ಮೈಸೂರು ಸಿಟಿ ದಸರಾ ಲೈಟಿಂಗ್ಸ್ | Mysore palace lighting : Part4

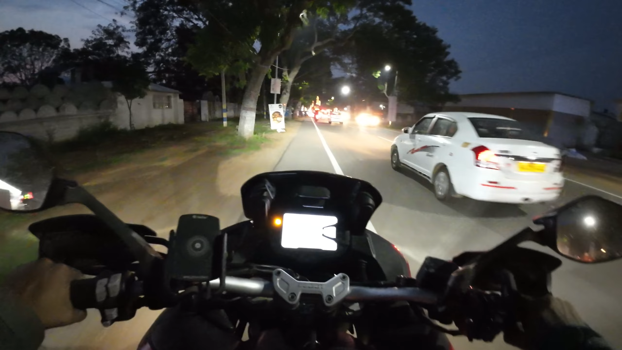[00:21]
ಸೊ ದ ಒನ್ ಫೇಮಸ್ ಥಿಂಗ್, ದಸರಾ ಲೈಟಿಂಗ್ ನೋಡೋಕ್ಕೆ ಬಂದಿದ್ದಿ. ಸೂಪರ್. ಇಲ್ಲಿ ಆಲ್ರೆಡಿ ಸ್ಟಾರ್ಟ್ ಆಗೋಗಿದೆ ಲೈಟಿಂಗ್. ಏ, ಸಾಕಾಗಿದೆ ನಮ್ಮ ಮೈಸೂರು ಲೈಟಿಂಗ್ ದಸರಾ. ಆಯ್ತು, ನಿನ್ನೆನೆ ಹಾಕಿದ್ದಾರೆ ಅಂದ್ರಪ್ಪ.
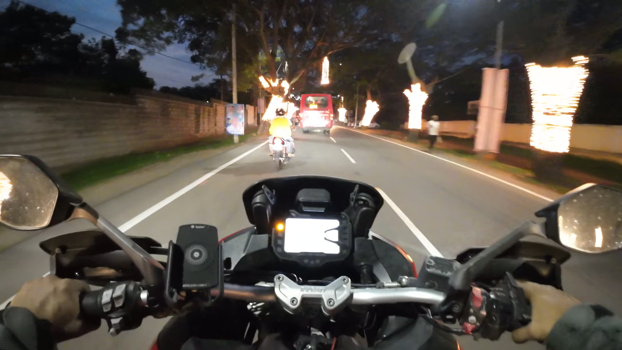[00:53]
ಐ ಡೋಂಟ್ ಥಿಂಕ್ ಸೊ, ಎಸ್ಟರ್ಡೇ ಇಟ್ ವಾಸ್ ಆನ್. ಯಾಕಂದರೆ ಅವ್ರು ರೈಡ್ಗೆ ಹೋಗ್ತಿದ್ರು, ಅವ್ರು ಕ್ಯಾನ್ಸಲ್ ಮಾಡಿಬಿಟ್ರು. ಎಲ್ಲಿ ಈಗ ಪ್ಯಾಲೇಸ್ ಅಲ್ವಾ? ರೂಟ್ ನನಗೆ ಗೊತ್ತಿಲ್ಲ. ಏ, ಈ ರೋಡ್ ಮಾತ್ರ ಹಾಕಿದ್ದಾರೆ.
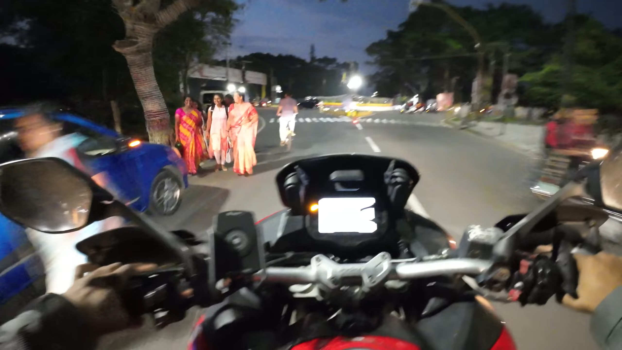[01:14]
ಇವಾಗ ಬೇಗ ಲೈಟ್ ಹಾಕಿ ನಾವು ನೋಡಬೇಕು. ಬರೀ ಆ ರೋಡ್ ಮಾತ್ರ ಲೈಟ್ ಹಾಕಿದರೆ,
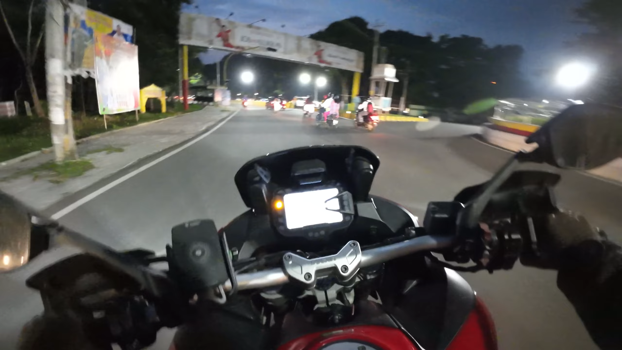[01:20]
ಇಲ್ಲೆಲ್ಲ ಲೈಟೇ ಇಲ್ಲ ಈ ರೋಡಲ್ಲಿ. ಲ್ಯಾಟ್ ಆನ್ ಅಲ್ಲ, ಲೈಟೇ ಹಾಕಿಲ್ಲ. ಎಲ್ಲೇ? ಓ ಹೌದಾ, ಕಾಣಿಸ್ತಾನೇ ಇಲ್ಲ.
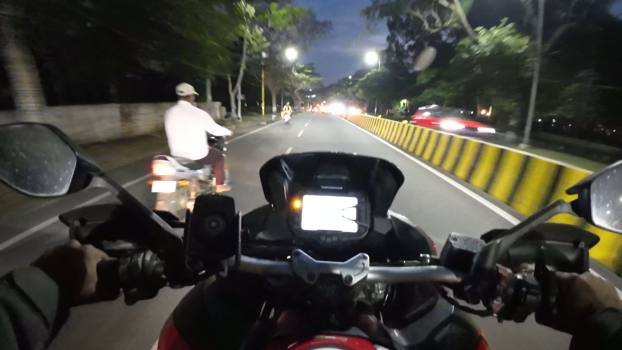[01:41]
ನನ್ನ ಪ್ರಕಾರ 6:30 ದೇವಿ ಲಾನ್. ಸಂಡೇ ಬಂದಿದ್ದೀವಿ, ಸ್ವಲ್ಪ ಬೇಗ ಆನ್ ಮಾಡೋದಲ್ವಾ? ಎಲ್ ಕಾಲ್ ದೆಮ್ ಆರ್ ನೋ ಆಸ್ ದೆಮ್ ವೆಯ್ಟ್ ಫಾರ್ ದೆಮ್ ಆರ್ ಎಲ್ಸ್ ವಿಲ್ ಸೀ ಆ್ಯಂಡ್ ಗೋ ಆಫ್ ಟೆಲ್ ದಟ್ ನೋ ವಿ ಆರ್ ಲೇಟ್. ಡೋಂಟ್ ಥಿಂಕ್ ಸೊ ದೇ ವಿಲ್ ಕಾಲ್.
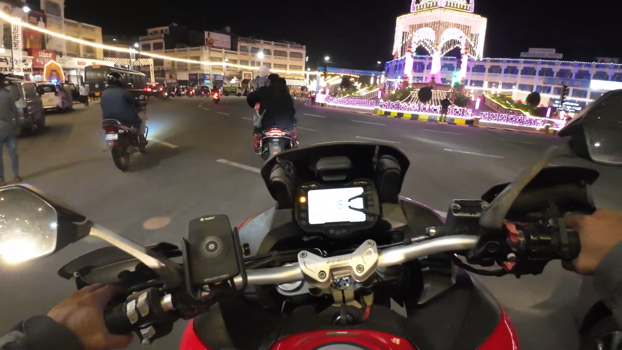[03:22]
They are not leaving only. They won't leave. They have to park here. Mysore lighting. Yav road idu?
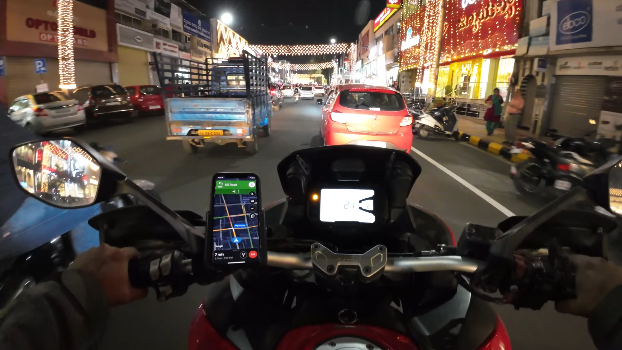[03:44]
Yen traffic appa? Sakka traffic andre sakka traffic. Ira yara very traffic. Nam gaadi full heat aago bidutte. Ee road alli hodre ಬಿಟ್ಟರೆ ಸಾಕು ನಮಗೆ. ಪ್ಯಾಲೇಸ್ ಅಂತ ನೋಡಿಕೊಂಡು ನಾವು ಬ್ಯಾಂಗ್ಳೂರ್ ಕಡೆ ಪಯಣ. ಪ್ಯಾಲೇಸ್ ನೋಡೋವರೆಗೂ ಟ್ರಾಫಿಕ್.
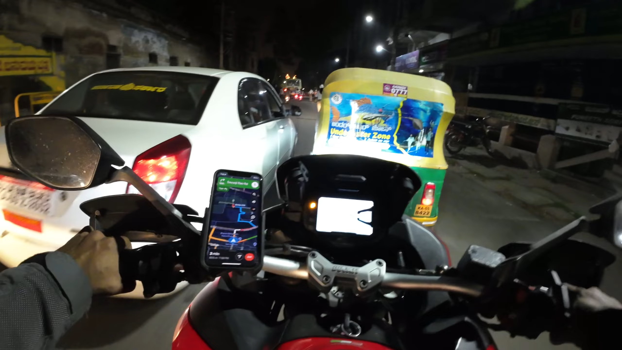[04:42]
ನಾವು ಪ್ಯಾಲೇಸ್ ಮುಂದೆ ಹೋಗ್ತಾ ಇದ್ದೀವಿ. ಲೈಟಿಂಗ್ ಎಲ್ಲ ಸಗದಾಗಿ ಕಾಣಿಸ್ತಾ ಇದೆ.
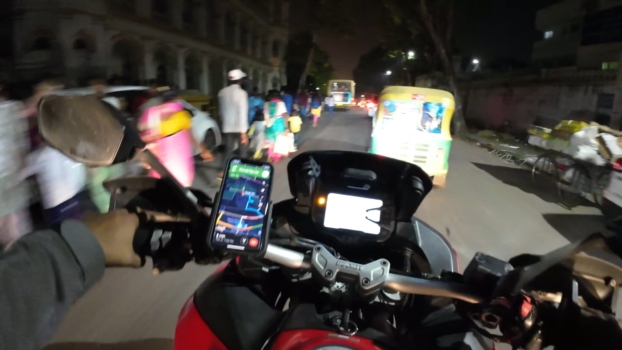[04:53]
ಹೋಗಿ ಸಾರ್, ಅಳಬೇಡಿ, ಹೋಗಿ. ಯಾಕೆ ಹಿಂಗೆ ಅಳ್ತೀರ ನೀವು? ಇದೇನಿದು ಲೆಫ್ಟು? ಏ ಪ್ಯಾಲೇಸ್ ಆ ಕಡೆ ಇದೆ.
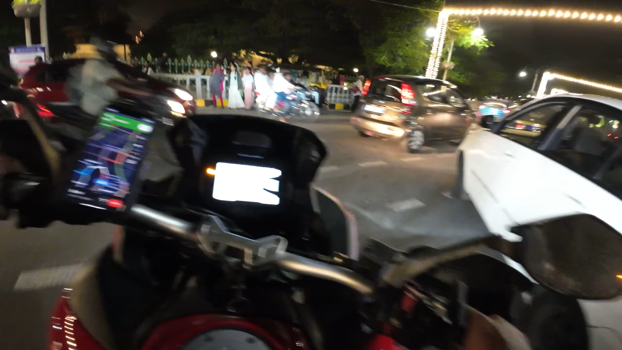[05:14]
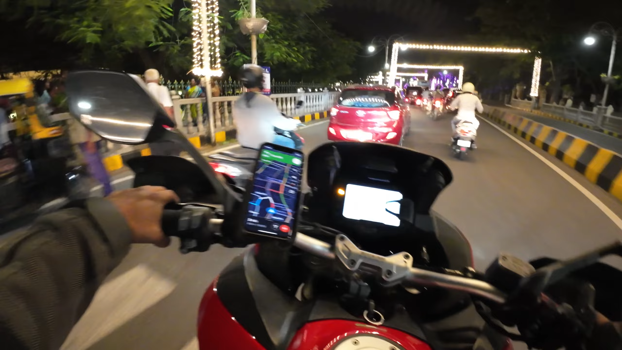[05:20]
ಓ ಇಲ್ಲಿ ಯಾವುದು ಇದು ಇದೇನಿದು ಲೆಫ್ಟ್ ಸೈ ಇದೆ ಅವಾಗಲೇ ಹಿಂಗೆ ಅಲ್ವಾ ಹೋಗಿದ್ ನಾವು ದಿಸ್ ರೋಡ್ ಓನ್ಲಿ ರಿಮೆಂಬರ್ ಆಗಲೇ ಒನ್ ವೇ ಮಾಡಿಬಿಟ್ಟವ್ರೆ ಇವರು ಎಲ್ಲದಕ್ಕೂ ಒನ್ ವೇ.
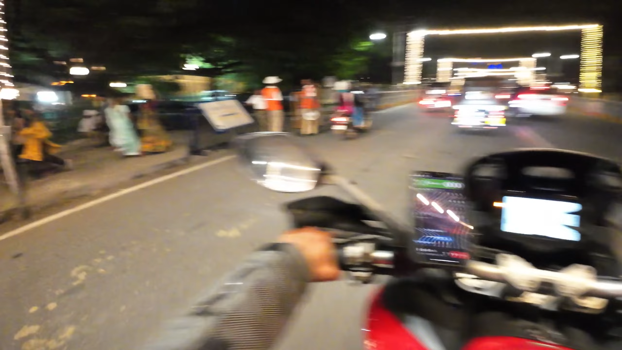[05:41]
ಅಯ್ಯೋ ಇದು ಒನ್ ವೇ ಶಿಟ್ ಪ್ಯಾಲೇಸ್ ಆ ಕಡೆ ರೋಡಲ್ಲಿ ಹೋಗ್ಬೇಕು ನಾವು. ಹಾಂ ಬಿಡಲ್ಲ ಆಗ್ಬಿಡಲ್ಲ.
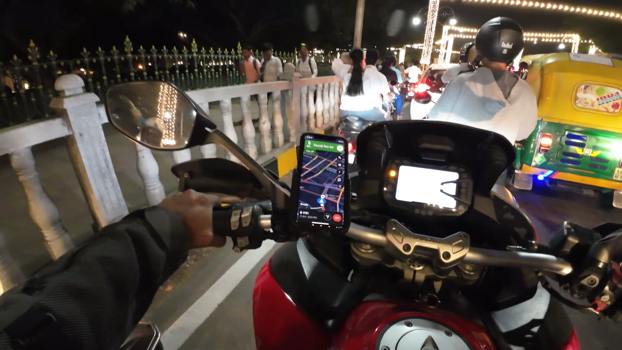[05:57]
ಹಾಂ ಇಲ್ಲಿ ಲೆಫ್ಟ್ ತಗೊಂಡು ಹೋಗೋದು. ಈ ಲೆಫ್ಟ್ ಮುಚ್ಚಿಬಿಟ್ರಾ? ಏ ಇವ್ರು ಏನಪ್ಪ ಇಷ್ಟೊಂದು ಸುತ್ತಾಡಿಸ್ತಾರೆ. ಟ್ರಾಫಿಕ್ ಇದೆ.
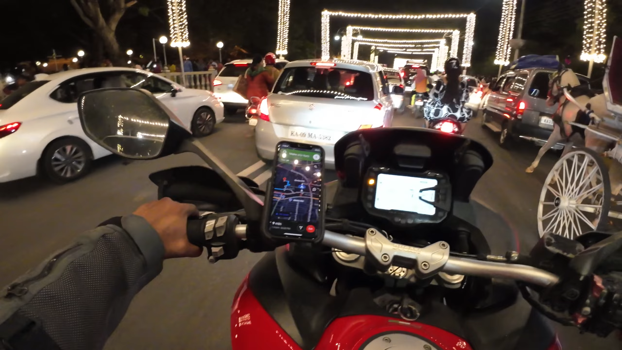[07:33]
ಇರೋಣ. ಎಲ್ಲಿಂದ ಮೇಯ್ನ್ ಇದು ಫೋಟೋ ಬರೋದು?
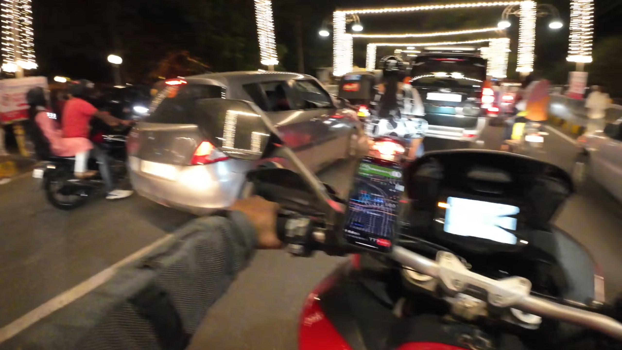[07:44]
ಬಟ್ ಪ್ಯಾಲೇಸ್ ಲೈಟ್ ಆಲ್ವೇಸ್ ಸೋ ಮೆನಿ ಟೈಮ್ಸ್ ಅದೇ ವಿಲ್ ಪುಟ್ ನೋ. ರಾತ್ರಿ ಹೊತ್ತು ಎಷ್ಟೊಂದ್ಸಲ ಹಾಕಿವಿ ಅವ್ ಸೀನ್ ಫೋಟೋ ನೋ. ಊಫ್ ಏನ್ ಜಾಮ್ ಗುರು ರೋಡು.
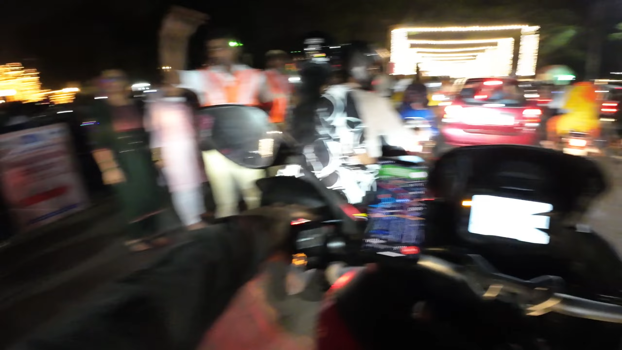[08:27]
ಓ ಇಲ್ಲಿ ನೋಡಿ ಕಾಣಿಸ್ತಾ ಇದೆ ಎಂಟ್ರೆನ್ಸ್ ಆಫ್ ದ ಪ್ಯಾಲೇಸ್.